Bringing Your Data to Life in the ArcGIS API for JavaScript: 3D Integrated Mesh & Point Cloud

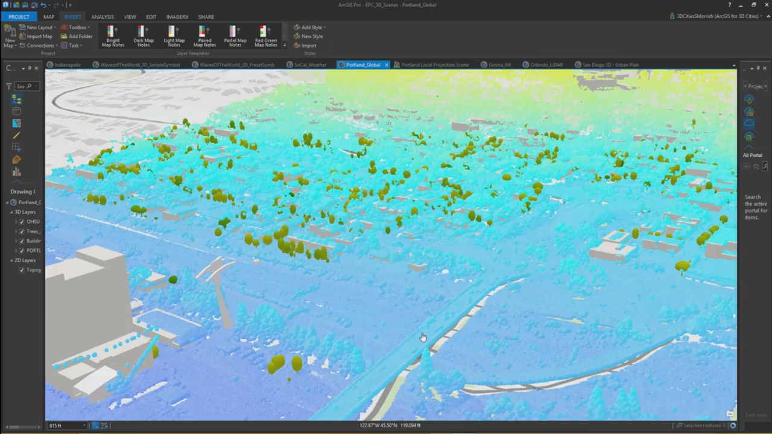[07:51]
And point clouds have not just, they're not just the points themselves, but they also have symbology.
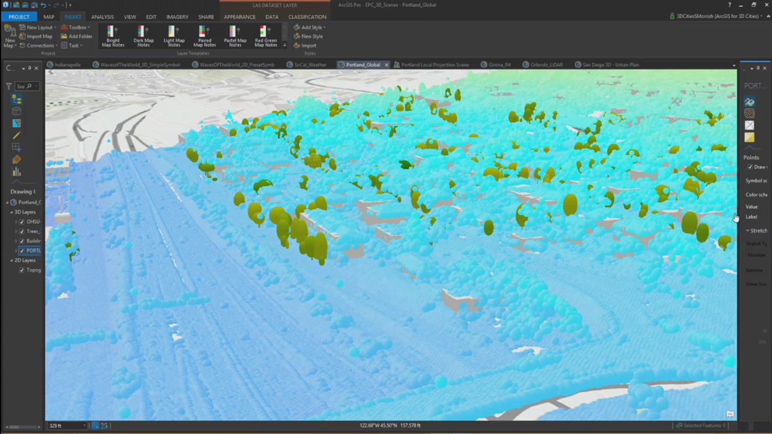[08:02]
So based on the classification, you can determine what is ground and then what are buildings.
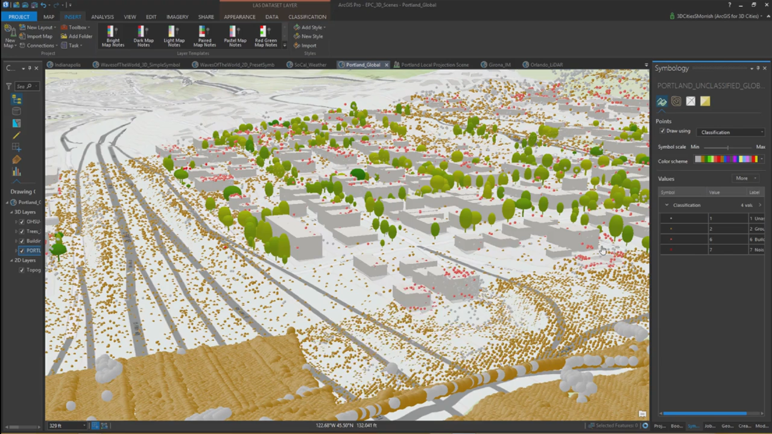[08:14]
And then in ArcGIS Pro, you also have tools now to do some changes in symbology and changes in classification. So you can actually edit.
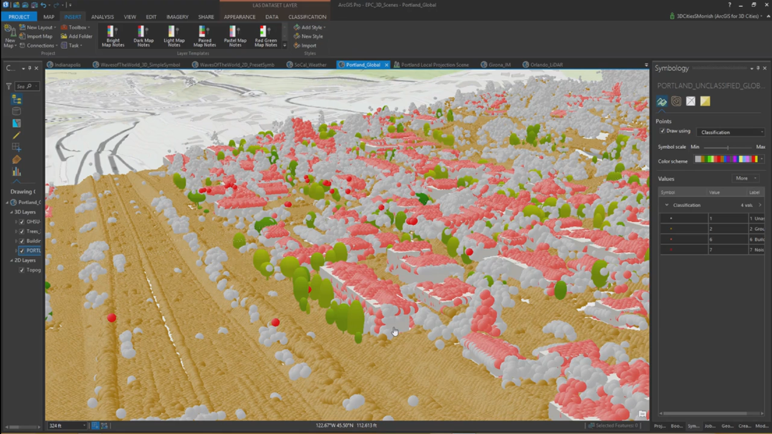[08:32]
So if you want to increase or edit the point clouds to be able to extract information out of them, you can actually edit the classification interactively so you get a better result out of your point cloud set. So we not only support, so one of the things that we get asked a lot is do we support not just global scenes or not just global,
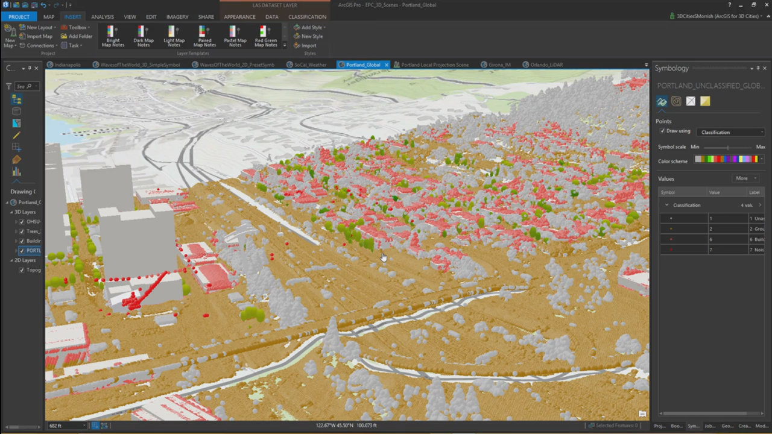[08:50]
but also local.
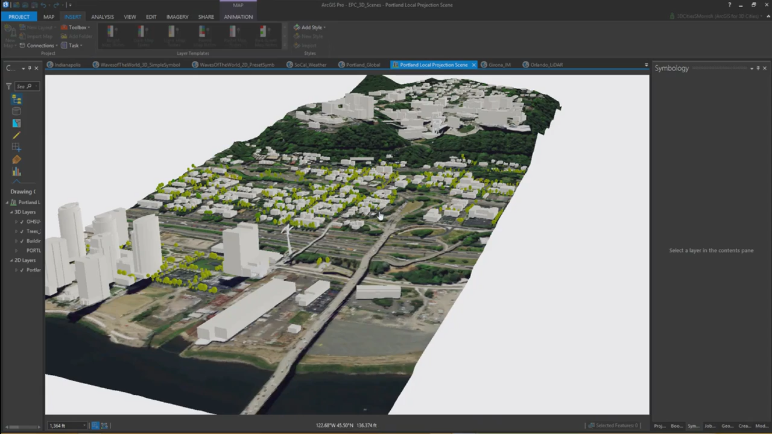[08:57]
So this is a local scene of the same area with the same set of data,
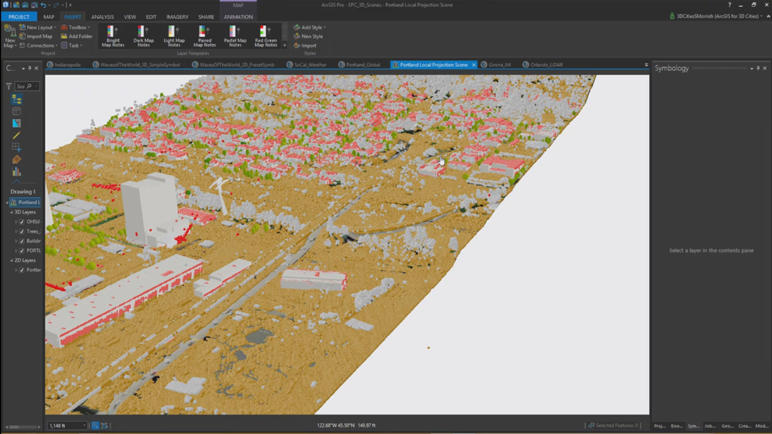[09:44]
And then as I said, for the integrated mesh,
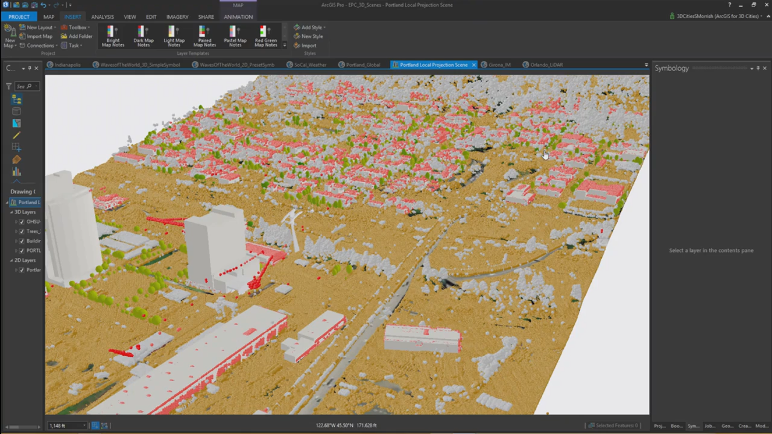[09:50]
where do we get integrated meshes and what do they look like?
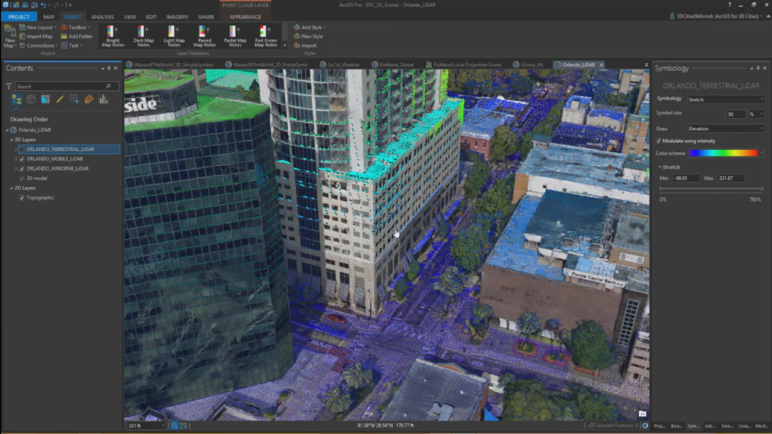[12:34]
And then as you add the mobile, the sides of the buildings are added in. And then with terrestrial, you actually get the, what is in, what is on the ground as well.
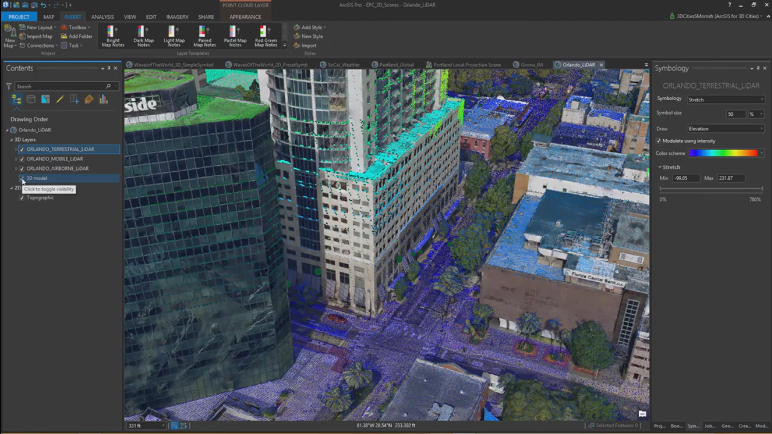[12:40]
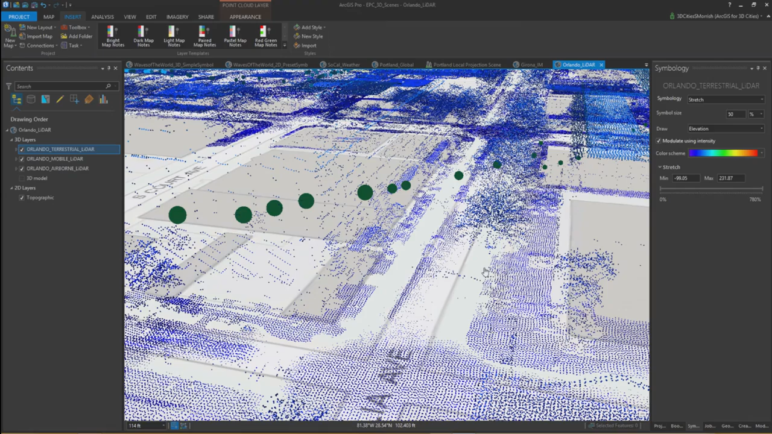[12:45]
So in this, in these scenes, you can actually query and do measurements. So in pro you can actually gather information where features are. And you can also do measurements of, of actual where features, where features sit. Now to generate or to turn this into something that can be published online, we use a GP tool called create scene layer.
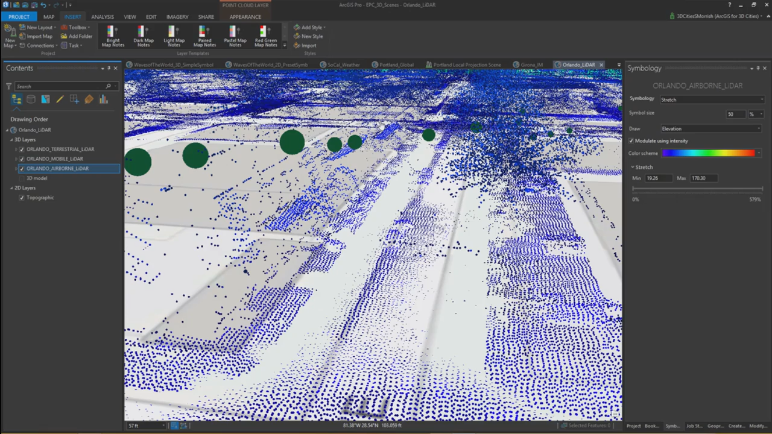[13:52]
And then all of the work that Joseph will do was, was, is enabled by that. So to do that, I'll just run through quickly on a smaller data set, how you would do that.
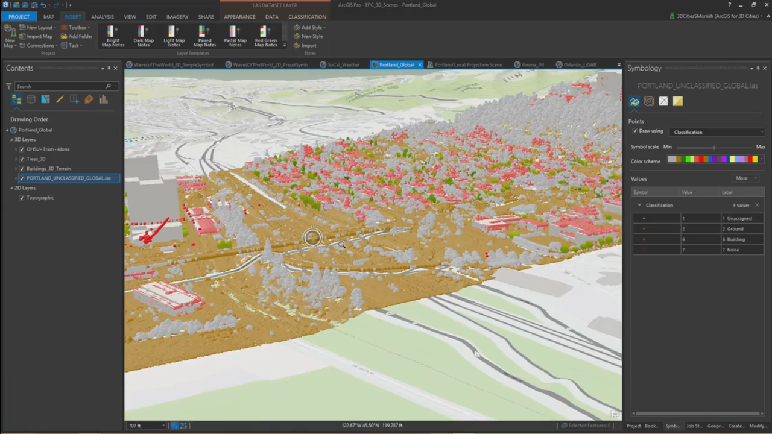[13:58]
So this is the Portland data, quite small. We'll go to call up create scene layer. And create scene layer, create scene layer will create a scene layer package for all of the features in this service.
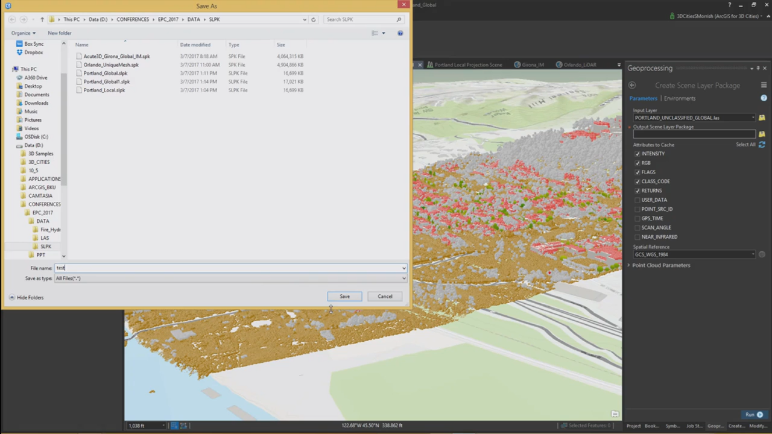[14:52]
And it asks us, it asks us what projection we wish to output it in.
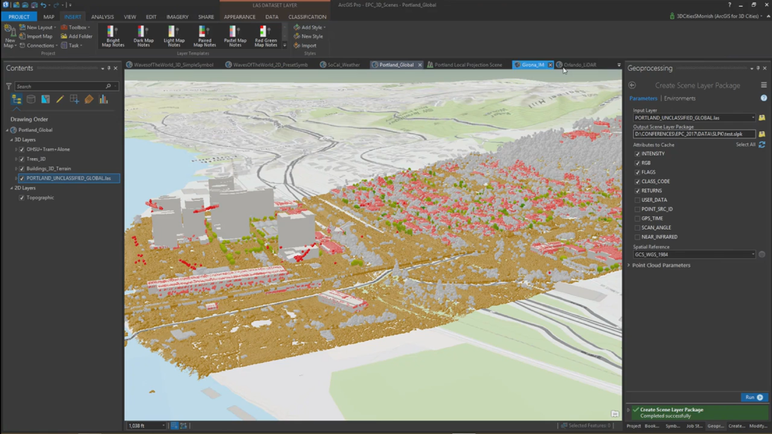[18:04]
So it's the same for the integrated meshes.
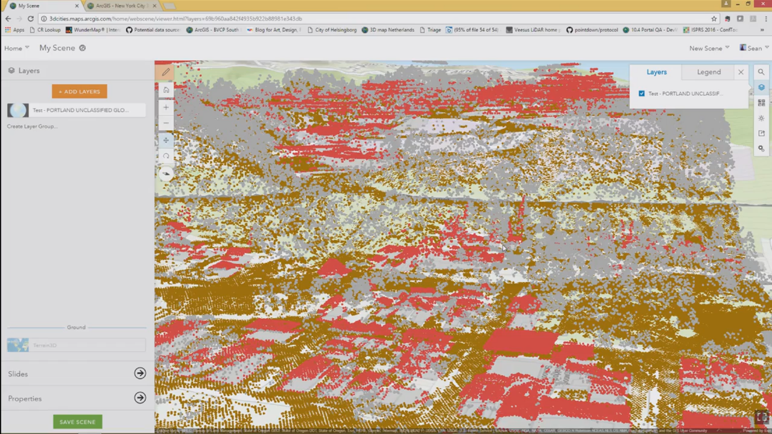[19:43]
If you have other data, like RGB data in your point clouds, that can also be...
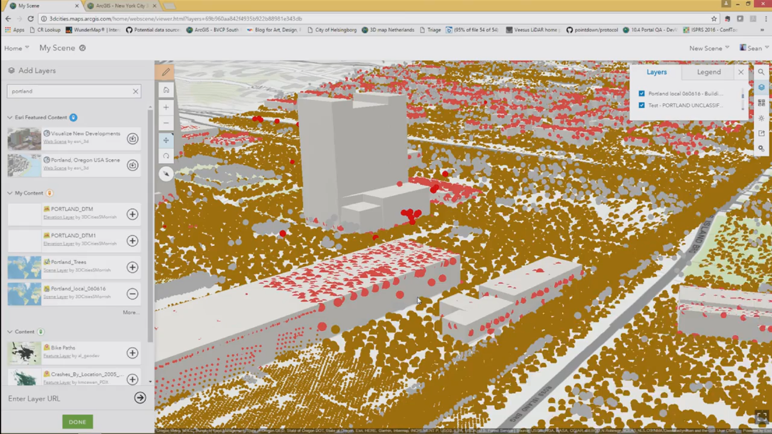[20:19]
As well as our points. And you can see the performance is quite good.
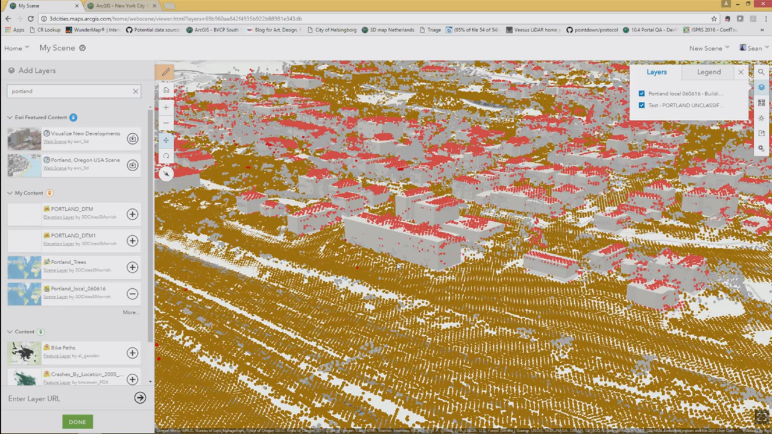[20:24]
So just to give you an idea of how big a data set you can actually load.